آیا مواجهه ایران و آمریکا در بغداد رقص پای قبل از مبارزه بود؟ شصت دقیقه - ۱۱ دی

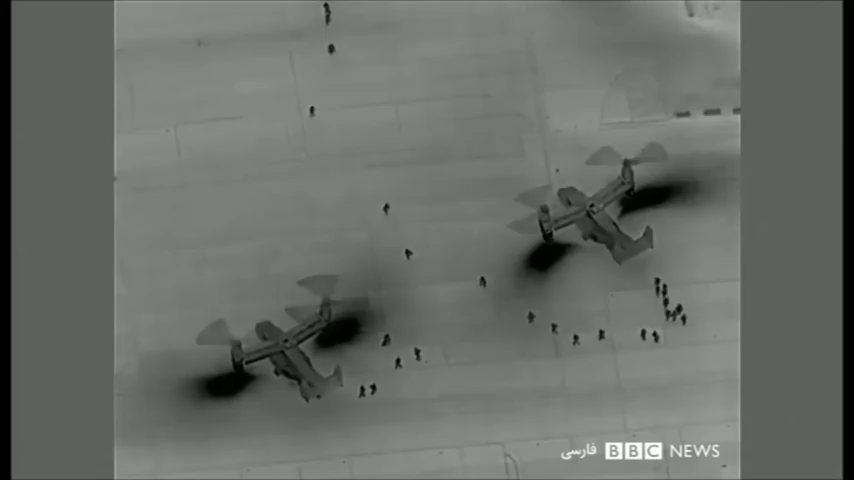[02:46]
نیروهایی که شبانه از کویت فرستاده شدند تا از سفارت آمریکا در بغداد در برابر معترضان پاسداری کنند.